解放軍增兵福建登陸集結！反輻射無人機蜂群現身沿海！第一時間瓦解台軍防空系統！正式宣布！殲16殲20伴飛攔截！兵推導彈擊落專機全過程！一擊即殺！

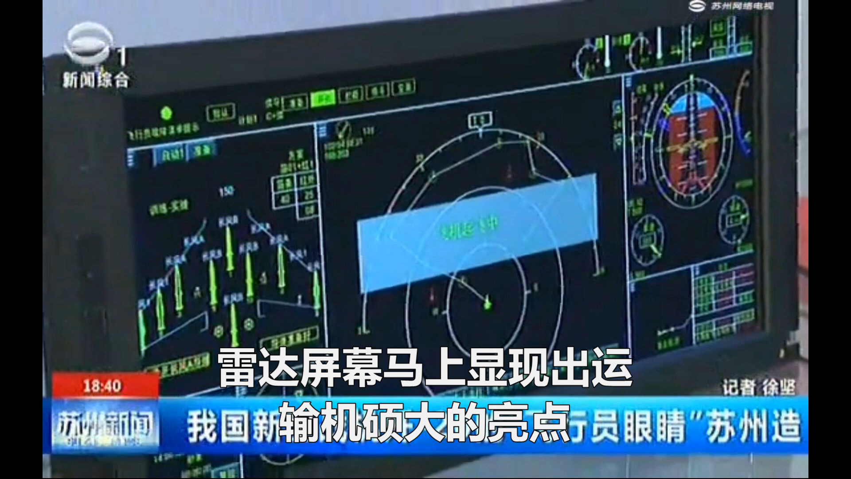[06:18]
达屏幕马上显现出运输机硕大的亮点锁定后立即发射两枚霹